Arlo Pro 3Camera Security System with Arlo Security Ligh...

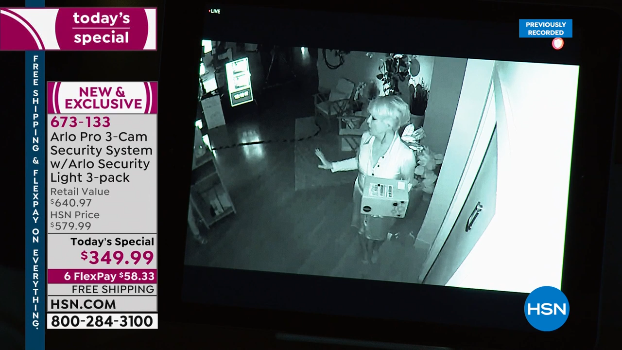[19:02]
and this is what it looks like now we're going to trigger the lights watch this okay watch the lights come on here she is there she is okay we just triggered the lights there's the notification right there okay you can see how it gets brighter and it turns her into color can you believe that okay that's that is cool
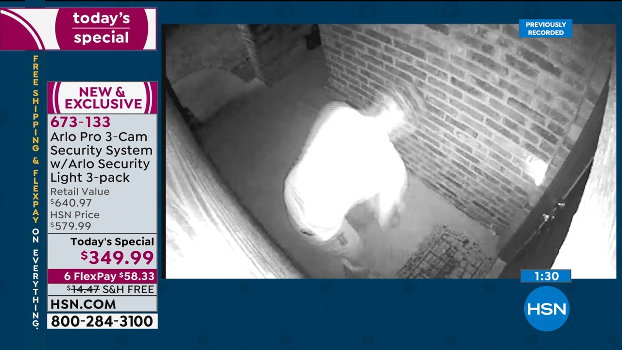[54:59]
of people stealing packages it takes five seconds by the way that's night vision this lady was a neighbor and she's stealing mail and
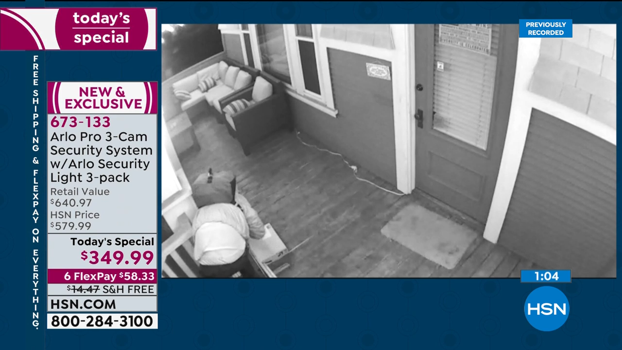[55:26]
high definition so it can see logos license plate numbers um house numbers whatever it might be and